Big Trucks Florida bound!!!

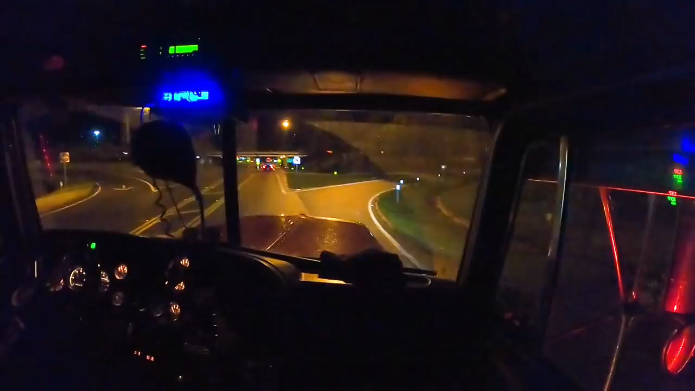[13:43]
or you flub your log a little bit and get a lot safer driving. Look how safe it is to drive right now. Look at them palm trees. It is beautiful down here. Sunny Florida. Well, it would have been sunny. But there's barely any cars on the road. Well, I'm going to get tired of hell if you keep eating like this. Oh, man, I'm telling you.